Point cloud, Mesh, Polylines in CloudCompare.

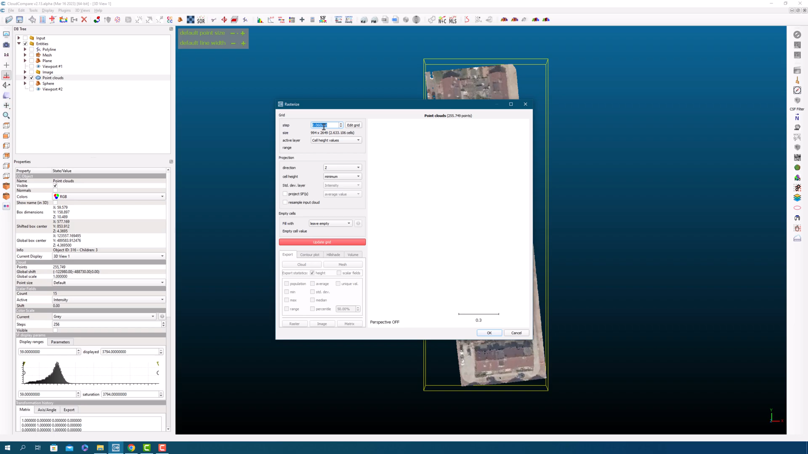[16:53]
The Rasterize tool is a powerful feature in cloud compare that allows users to convert 3D point clouds into 2D images. This tool can be used to create visualizations of point clouds that are easier to share and communicate with others.
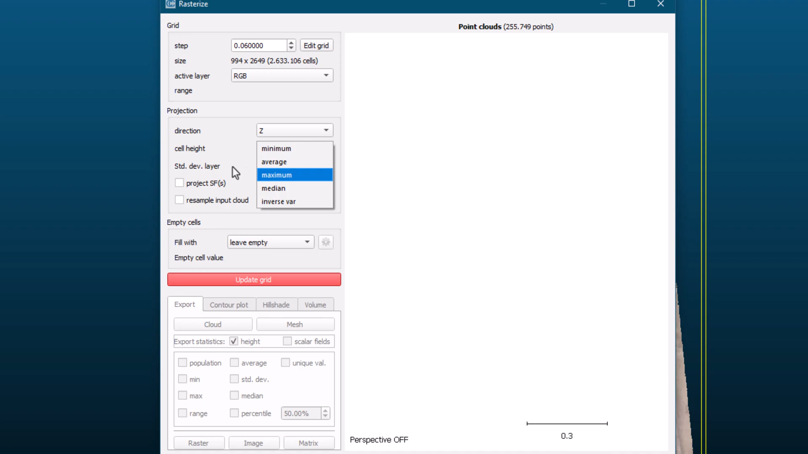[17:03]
The Rasterize tool creates images from the point clouds by projecting the 3D points onto a 2D plane. The Rasterize tool allows you to specify a
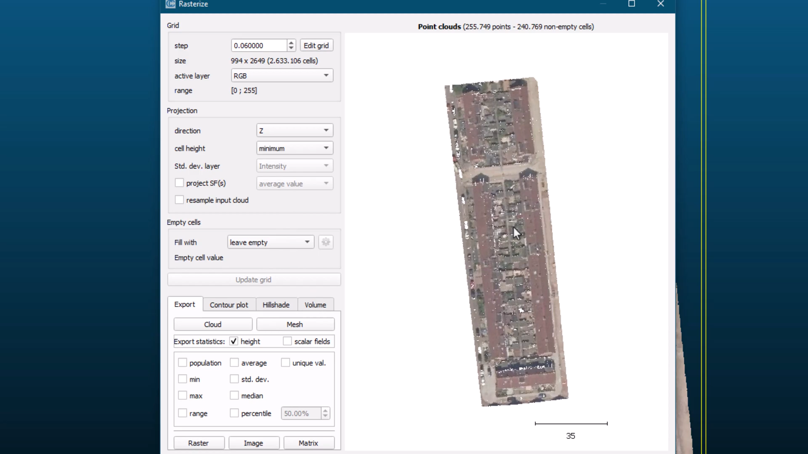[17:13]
variety of parameters to control how the image is generated.
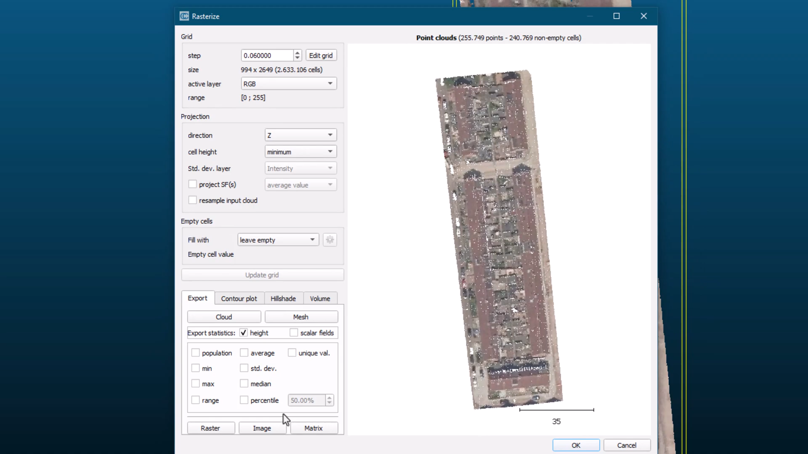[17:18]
For example, you can adjust the resolution of the image, specify a color for the image, and even select a background color.
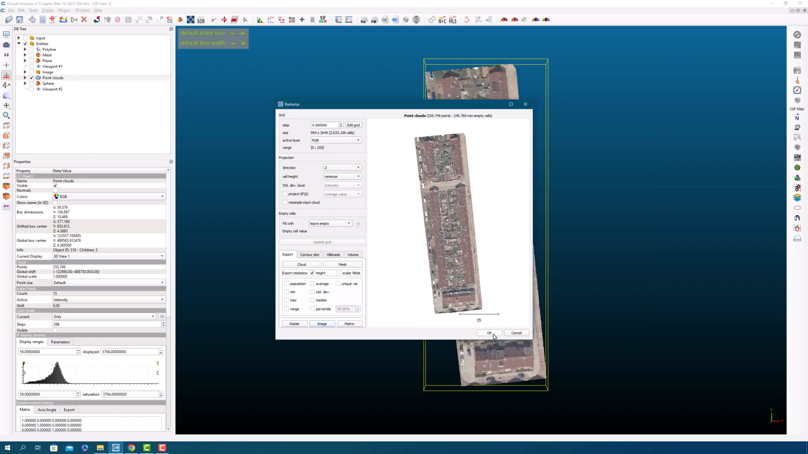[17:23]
You can also choose to include any labels or annotations that you have added to the point cloud in the image.